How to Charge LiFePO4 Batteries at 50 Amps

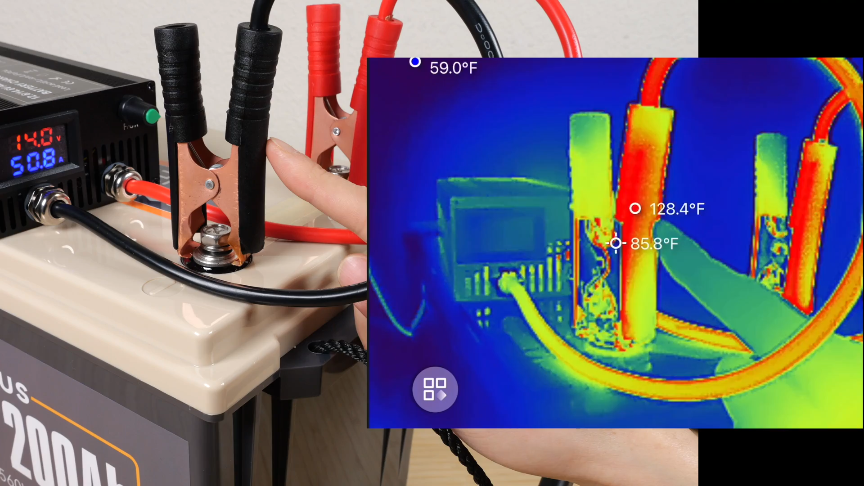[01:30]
On screen: max 128.4°F
It's around 128 degrees. My target is to not go over 130 degrees Fahrenheit to not melt any plastic and also to be able to even just touch it.
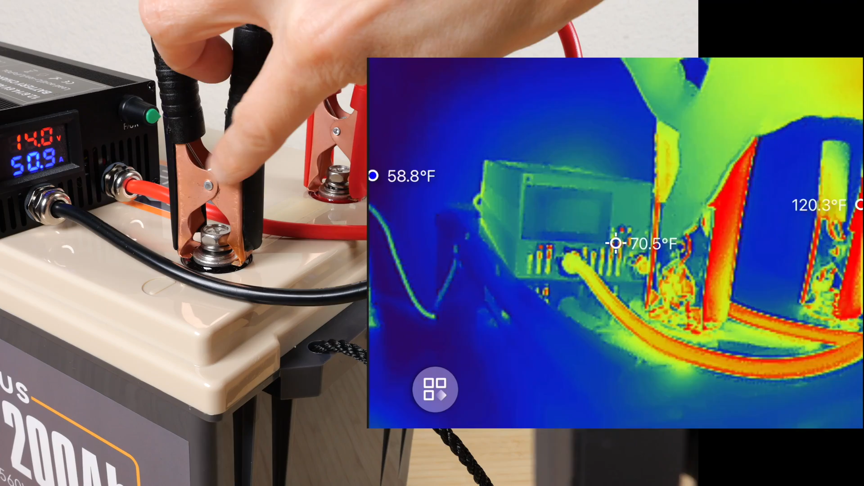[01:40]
On screen: spot 70.5°F
It's 60 degrees Fahrenheit ambient right now so I imagine if it's
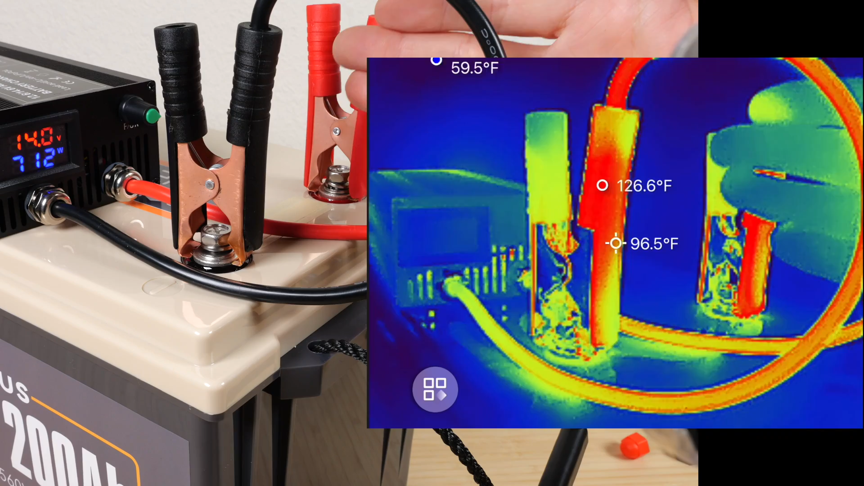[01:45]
On screen: spot 96.5°F, max 126.6°F
in the hot summer day you might not want to charge at such a high speed.
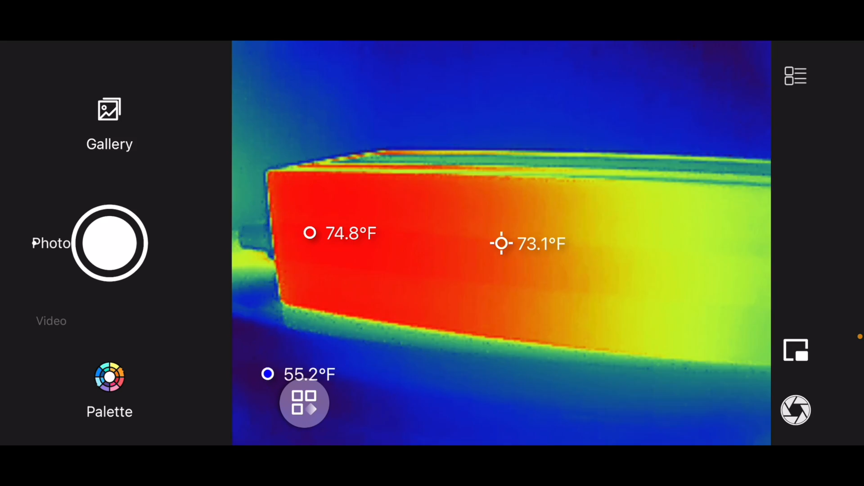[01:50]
On screen: spot 73.1°F
Looking at the charger itself it's ramped up to around 73 degrees. The wires are 76 degrees.
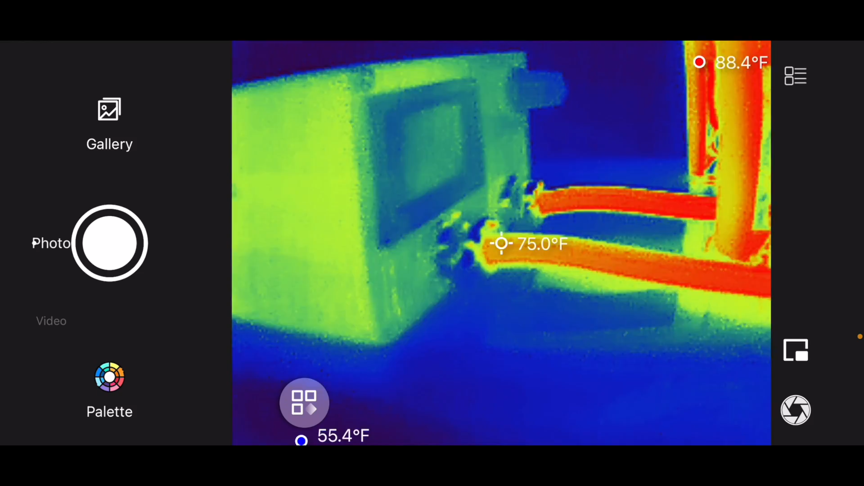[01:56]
On screen: spot 75.0°F, max 88.4°F
One clamp is 126 degrees Fahrenheit and the other clamp is 121 degrees Fahrenheit.
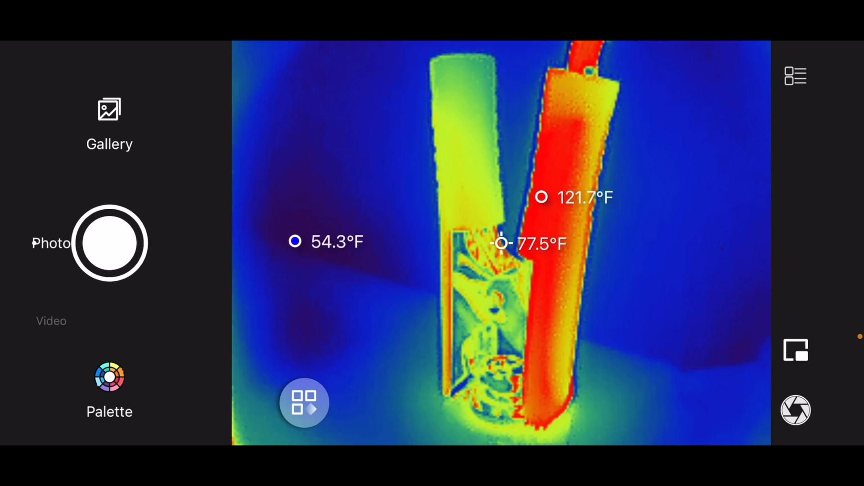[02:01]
This is charging at maximum 50.9 amps. At first when I use these I clamp these onto the battery terminals.